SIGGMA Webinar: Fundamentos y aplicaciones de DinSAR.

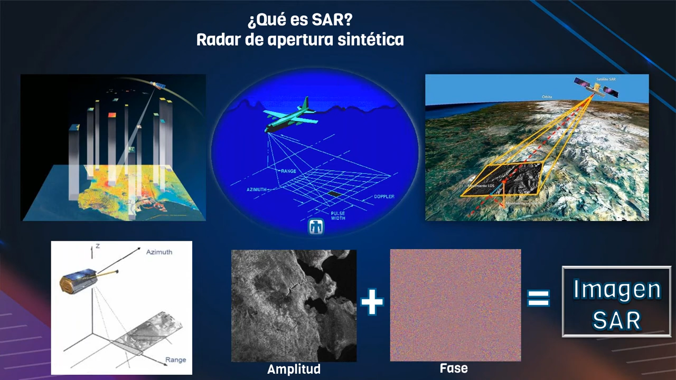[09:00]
Estos procesamientos utilizando radar de apertura sintética son la radargrametría, la polarimetría y la interferometría. Por parte de la radargrametría, esta técnica utiliza dos imágenes SAR de amplitud tomadas con un paralaje perpendicular a la trayectoria. Utilizando la propiedad de estereoscopía, esta técnica se utiliza para generar mayormente modelos digitales de elevación y se necesita una adquisición desde dos perspectivas distintas, es decir, dos órbitas distintas necesariamente.
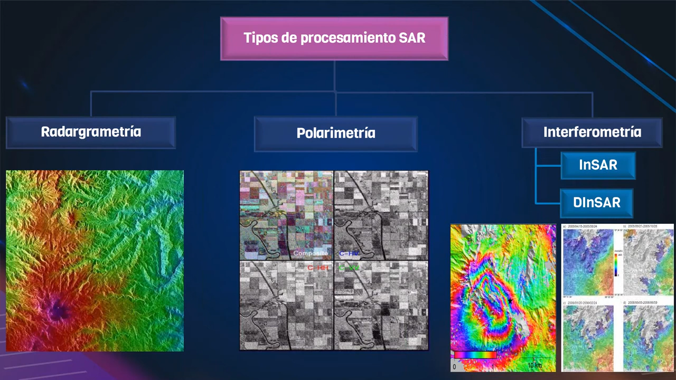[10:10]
De esta técnica de procesamiento de imágenes SAR se derivan dos variantes, como pueden ver, INSAR y DINSAR. INSAR, interferometría con radar de apertura sintética, y DINSAR, interferometría diferencial con radar de apertura sintética. La palabra interferometría en términos generales alude a los términos interferencia y medición. Como una definición básica y sencilla, podemos decir que estas son técnicas que estudian la interferencia de ondas electromagnéticas generadas por un SAR, utilizando para esto al menos dos imágenes de la misma área y sensor, de la misma área, perdón, pero separadas temporalmente,
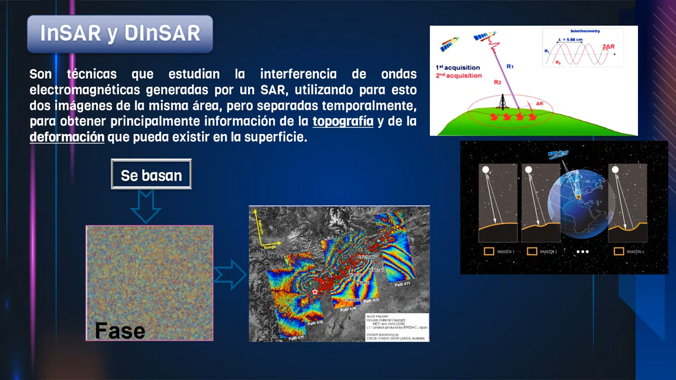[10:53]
para obtener principalmente información de la topografía y de la deformación que pueda existir en la superficie, basándose en la información proporcionada por una de las partes de una imagen SAR, la componente de fase. Ahora, ¿cómo se obtiene la información? Esta información, es decir, la topografía y la deformación de la superficie, se obtiene a través de un procesamiento riguroso que implica un formulismo matemático un tanto complejo. En esta oportunidad no vamos a abordar esos procesos matemáticos. Voy a intentar hacer las cosas lo más digeribles posibles.
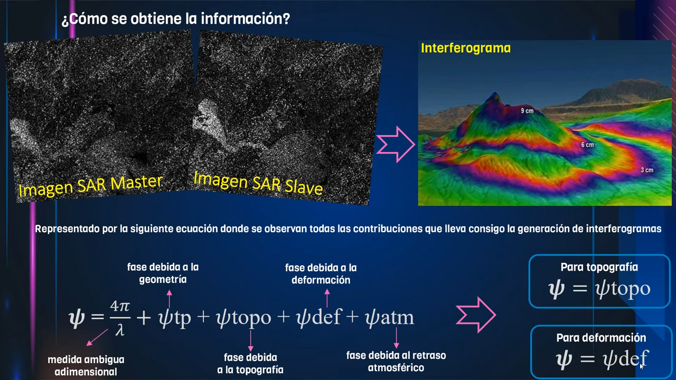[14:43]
Todos estos procedimientos que les estoy mencionando son de índole informático y se realizan a través de software especializados. Ahora bien, ustedes dirán, ¿por qué dos términos? ¿Por qué INSAR y DINSAR? ¿Y en qué se diferencian? Bueno, la variable de estas dos técnicas es el fenómeno de estudio.
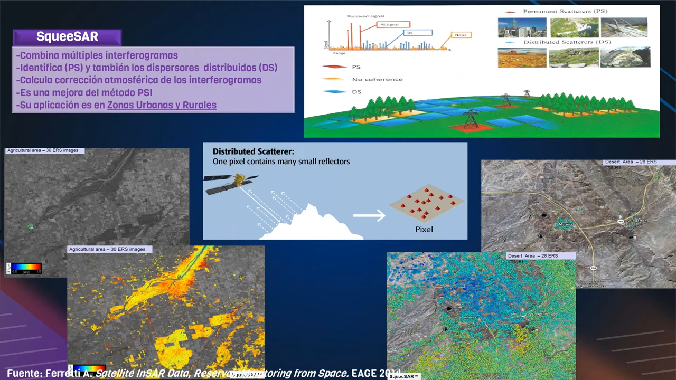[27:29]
Y cuando utilizamos SQI-SAR, la densidad de puntos aumenta considerablemente. Entonces, estos interferogramas pues, van a generar mejores resultados y van a generar mejores calidades. A través de estas tres técnicas, pues se va superando la influencia de la atmósfera que genera errores en la interferometría diferencial convencional.